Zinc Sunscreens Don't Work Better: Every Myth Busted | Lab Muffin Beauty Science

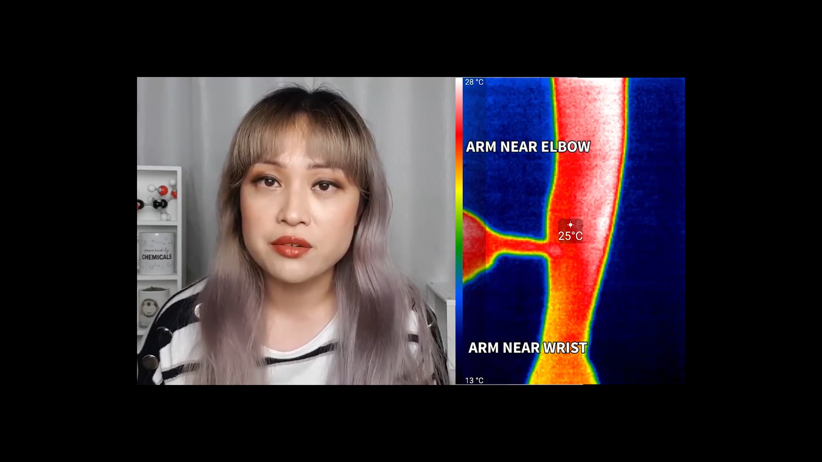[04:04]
On screen: spot 25°C, scale top 28°C, scale bottom 13°C
difference in heat is undetectable the difference is actually smaller than the difference in heat between this part of your arm and this part of your arm there's also the idea